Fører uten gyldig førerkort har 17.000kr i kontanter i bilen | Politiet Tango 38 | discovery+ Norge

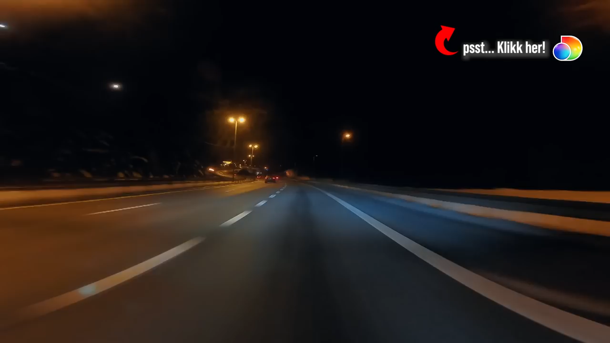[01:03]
Når man ligger i hundre, så har den avstanden her til bilen foran seg. Han kan kjøre forbi. Så han vingrer litt her, ja. Han ligger litt tett opp i bilen foran, og jeg reger også på at han vingler litt i sitt eget kjørefelt,